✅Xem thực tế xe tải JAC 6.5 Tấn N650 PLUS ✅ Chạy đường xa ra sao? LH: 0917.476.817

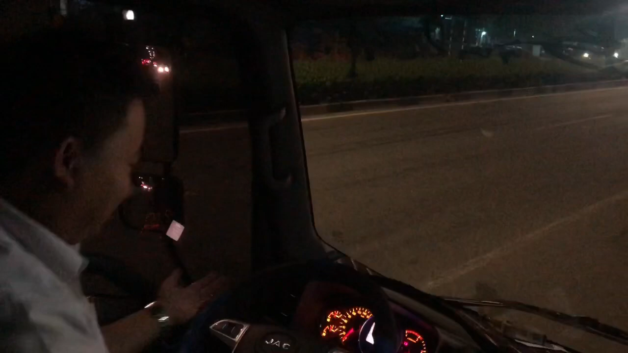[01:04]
Vô lăng của xe Jack 6 tấn rưỡi năm 2020 rất đẹp. Và trên vô lăng thì được tích hợp rất là nhiều cái nút bấm cũng như là ga tay, vân vân, rất là nhiều tính năng an toàn được tích hợp trên chiếc xe này. Đây gọi là một chiếc siêu xe nha các bạn.
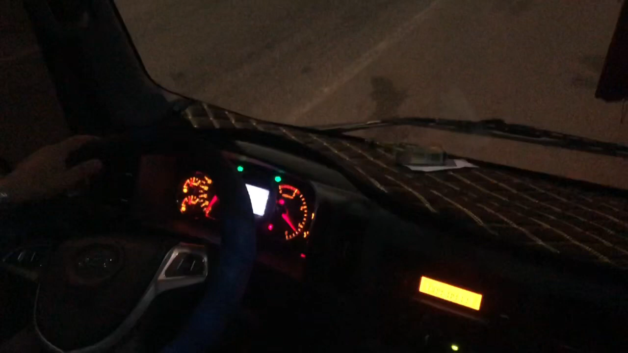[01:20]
Và bây giờ cùng mời các bạn cùng với mình, chúng ta sẽ cùng tiến hành di chuyển về hướng tỉnh Bình Định nha các bạn. Mình sẽ đi từ tỉnh Bình Định, từ Bình Dương, tỉnh Bình Dương đến tỉnh Bình Định nha các bạn.
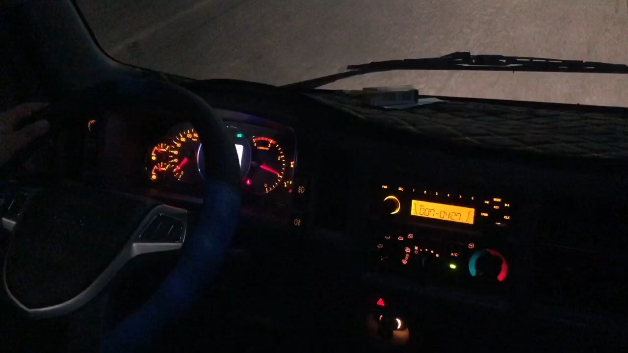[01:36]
trên cái hành trình thì mình sẽ bắt đầu tiến hành quay cho các bạn những cái đoạn đường chiếc xe này nó sẽ vượt qua, ví dụ như những cái đoạn đèo dốc như là đèo Cả, và những cái đoạn đường treo leo khác.
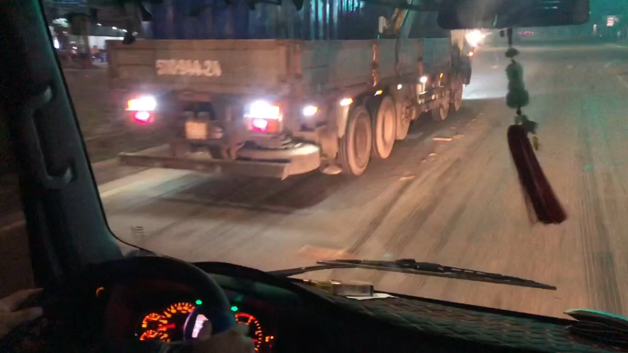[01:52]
Đấy, thì mình đang hiện tại mình đang đi tới đường cao tốc Mỹ Phước Tân Vạn, gần tới ngã ba Tân Vạn của tỉnh Bình Dương rồi các bạn.
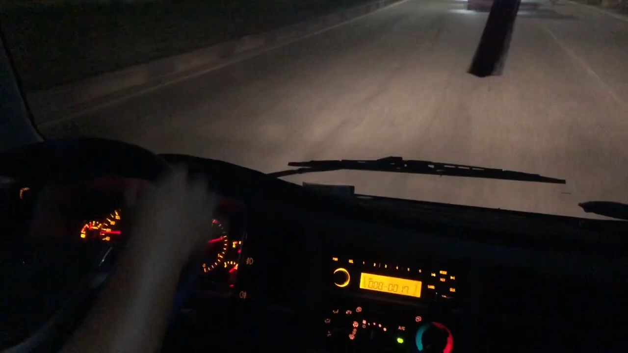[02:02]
Thì sắp qua chỗ tới cầu Đồng Nai các bạn. Thì chiếc xe này mình vừa lái thì mình cảm nhận cái vô lăng là cực kỳ nhẹ nha các bạn. Vô lăng này đã được một anh chủ xe, một dân chơi xe đã bọc tay lái và thiết kế rất là nhiều trang thiết bị trong xe. Đấy, cho nên chiếc xe nó rất đẹp và sơ động. Đấy, chiếc xe này thì cực kỳ nhẹ nha các bạn. Phải nói là quá nhẹ. Mình chỉ cần đụng sơ lược là chiếc, các bạn có thể mình thấy mình lái cái vô lăng không? Nó còn hơn những chiếc xe hơi nha các bạn.
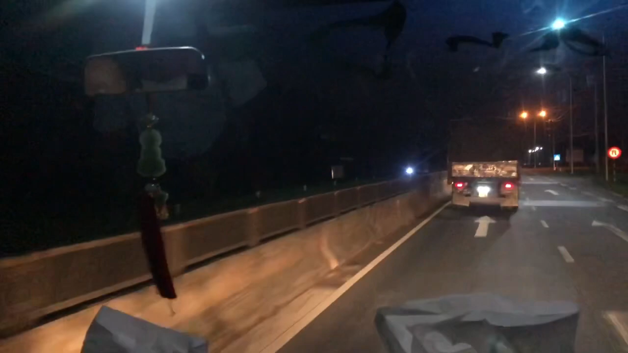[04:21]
cho nên là mình chạy nó rất là an toàn. Khi mà mình nhìn xung quanh nha các bạn, để mình xem,
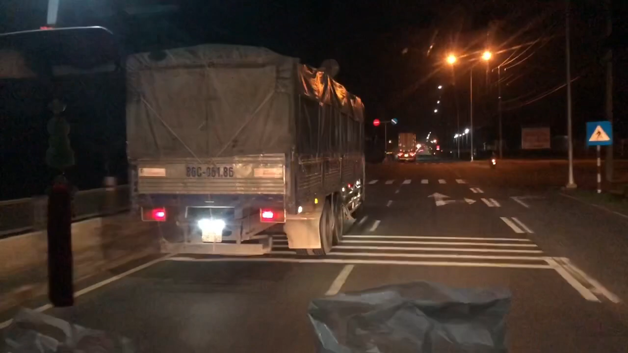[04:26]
mình vừa cái xe khác cũng rất là đơn giản các bạn,
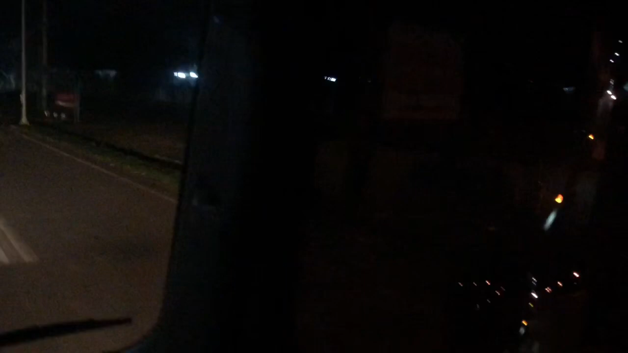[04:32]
bởi vì cái động cơ của nó cũng như cái tốc độ của nó quá tuyệt vời các bạn ạ, nó rất là đơn giản, muốn vượt qua là vượt rất đơn giản nha các bạn.
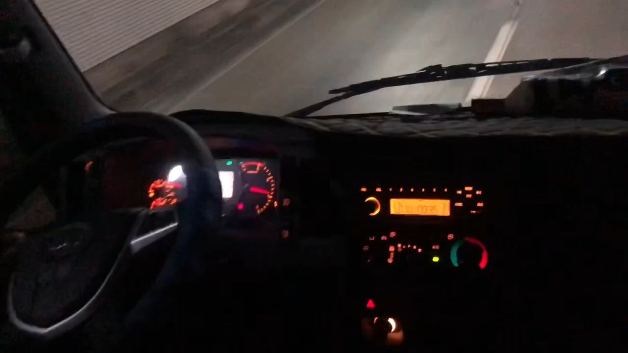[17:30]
Bật hệ thống đèn lên thì nó sẽ hiển thị đầy đủ tất cả các thông tin thông suốt kỹ thuật, cảnh báo an toàn, cảnh báo xung quanh nha các bạn.